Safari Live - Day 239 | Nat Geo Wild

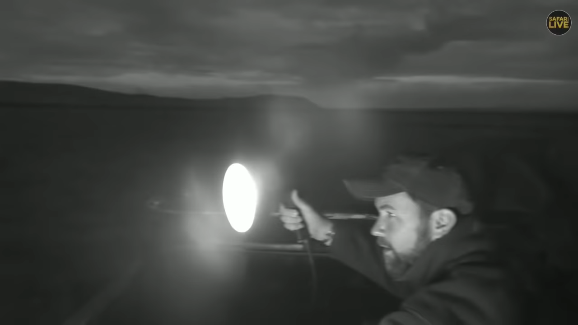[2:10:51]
Not really giving too much assistance to the one lioness we had in front yet And she's gone back into the herd there
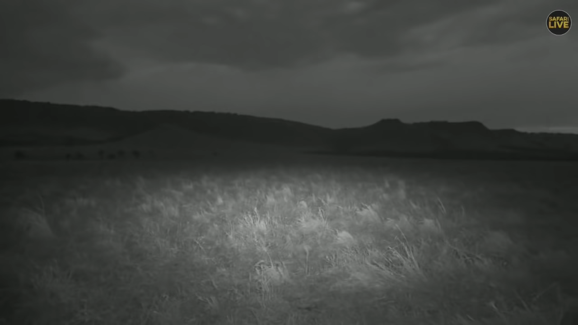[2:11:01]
They all still shouted and maybe she's going to try and chase them back Towards this area where her sisters are lying up But very difficult to see anything in this landscape at the moment the light as you know is gone Using the infrared it can only cover so much distance Somewhere lurking in those thickets or in that long grass is some lions
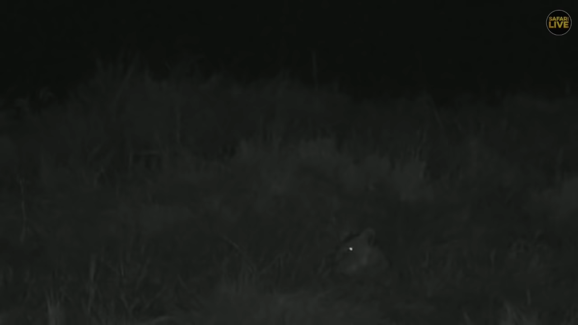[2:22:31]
Well, we managed to get back around we followed that lioness that chased the herd Now they scattered in all different directions. She's not crossed the road and is lying up Waiting for them to calm down a bit. She's staring at them. You can hear them off to our left. They're not far away They know something's up. They're not quite sure what though She's still seemingly on her own. We don't know what happened to the rest of the lioness that were with her at one stage There were five And we came all the way around originally and They all just disappeared in the long grass.
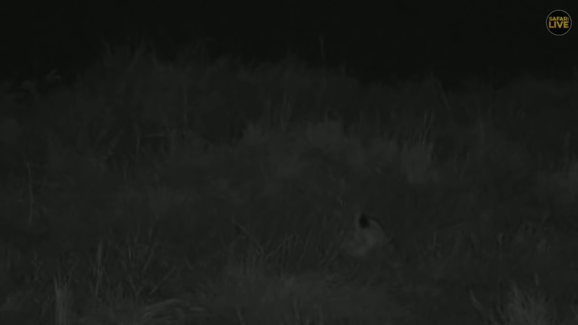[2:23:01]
It's unfortunately what happens at this time of year Without the ability to off-road Can't really keep up with them and when they want to disappear. Well, that is what the tawny cat does But thankfully we turned around and we managed to find her again. She's just on a little bit of a slope Tucked into the long grass there And See how far away the herds are from there Just down the slope here to our left you can't really see them Is that an eye or is that a
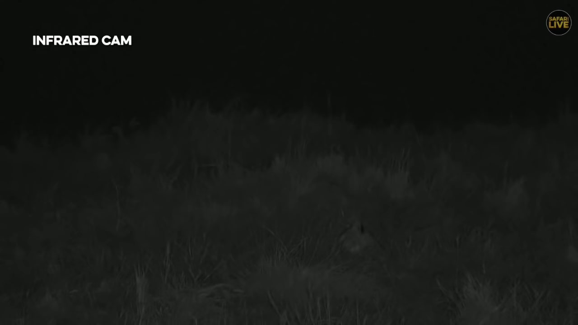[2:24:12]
There she is With the infrared light that helps us to find them, but look how well she blends in That is exactly the objective But it just amazes me two wildebeest down and the well the pride is still hunting It's just that nature of the cat and they can't help themselves.
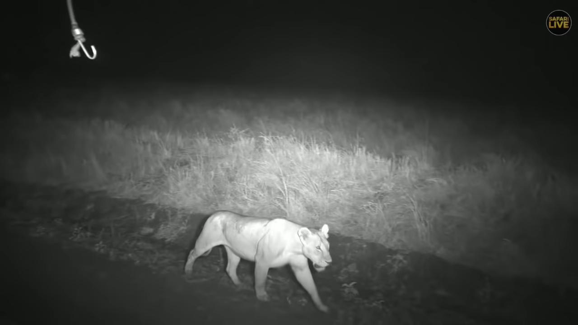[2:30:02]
Well, yes, Taylor, thanks. This lioness has now gone and walked straight behind us.
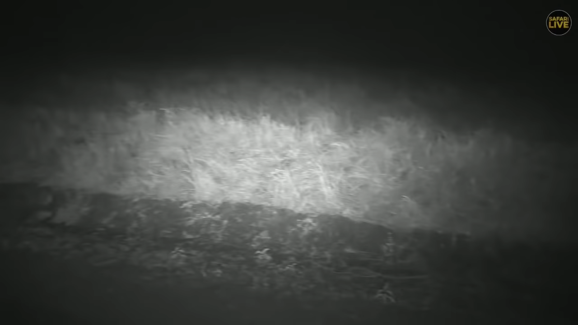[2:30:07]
She came from the front We're going to have to try turn around.
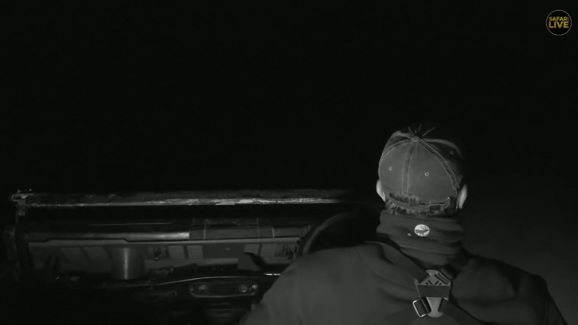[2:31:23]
She's front of us now Sure, that was hard work with one arm There she goes. I'm just going to get up behind her here. She's sneaking in on to the left There's more wildebeest over there As the rain comes down again. She's just off the left here There we go. James is off to the left sammy jane.
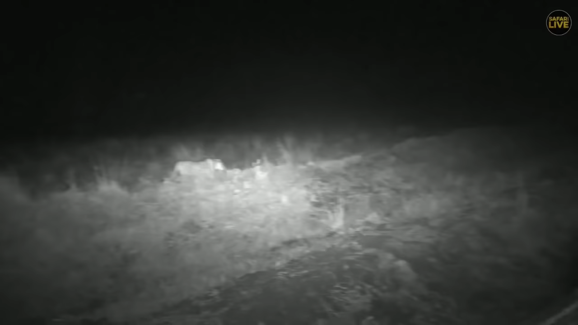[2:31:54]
It is indeed the wild if you had any doubt there she is He's in the io light. I was trying my best not to put any of our spotlight on because with this infrared light Animals can't see her. We're doing no sort of disservice to either the predator or the prey. There we go.
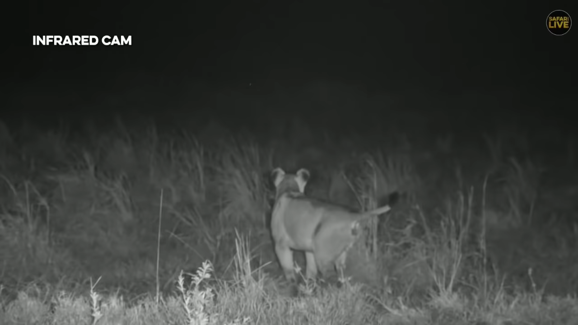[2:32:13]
There's a scent marking again After rainfall it's very common for for territorial animals to if they do scent marks your scent mark again The rain washes it away. It's important to maintain those boundaries She's moving very quietly trying to figure out where the herd has gone I Can hear them all off to the right hand side. She's kind of decided well, and they're all a bit too attentive Let me move back to the ones I chased initially.
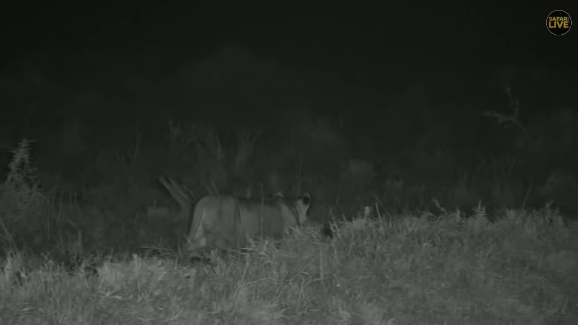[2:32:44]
They might have forgotten about me He's walking parallel now with the road I wonder if she's going to have a surprise. There were some elephant there. There's the scent marking again There was some elephant up there. We took we've already turned around in that spot It was a nice little road to do so before it was a lot less awkward than what you just saw me do
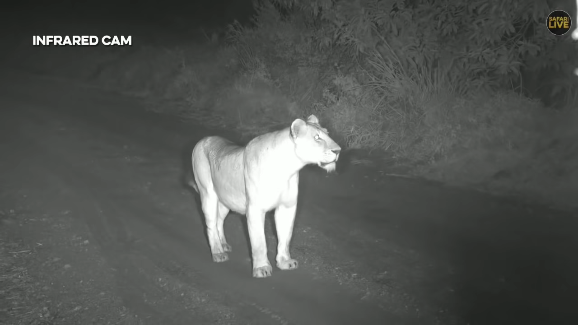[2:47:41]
Contact calling somebody Not quite sure who she's trying to get hold of
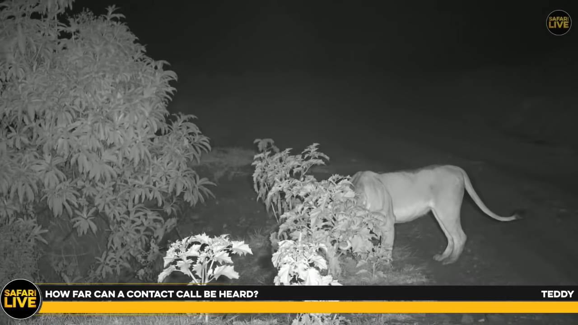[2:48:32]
The proper call that they do I Just got a vehicle that's approaching from behind here So the contact call doesn't carry very far, but it's an interesting sort of Sound and I wouldn't I couldn't actually tell you how far away, but it's generally for quite local sort of use A contact calls not for very long distance that little hmm that you heard But the raw sorry, that's the back of my head She's likes to move in front of us and she's just in front of us over here
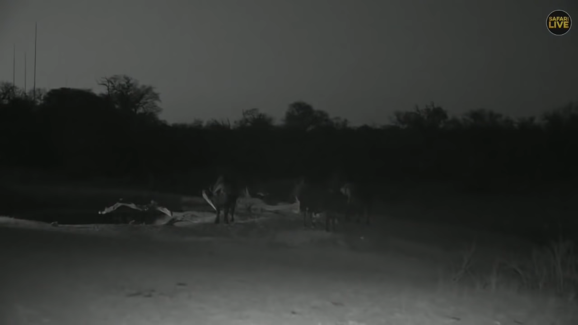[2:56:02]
Well, we were on our way kind of slowly back towards home and we bumped into a few beefy buffaloes that are at the water bowl And I thought I wonder where maybe these lines went off to because they would not be wanting to tangle with these guys in their state I'd imagine they'd be a little bit kind of nervous to be anywhere near big buffalo bulls like this
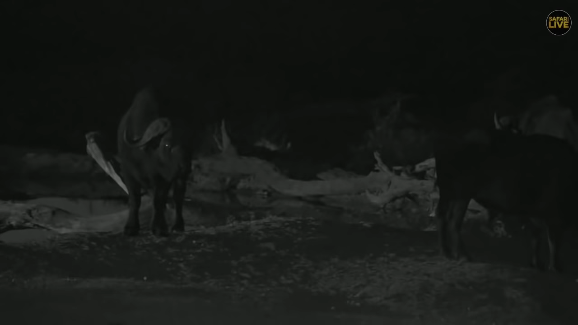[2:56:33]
like this They're going to be as forced to be reckoned with and in all likelihoods would push those lines far far far From this area and I wonder if that's maybe why they're kind of a little bit sort of defensive in their posture You see all of them are kind of facing outwards none of them are actually drinking at the moment They're all just checking around and like I said, I have no idea where those lines went. I'm not sure where Taylor left them But i'm pretty sure that they made a hasty retreat when the buffalo arrived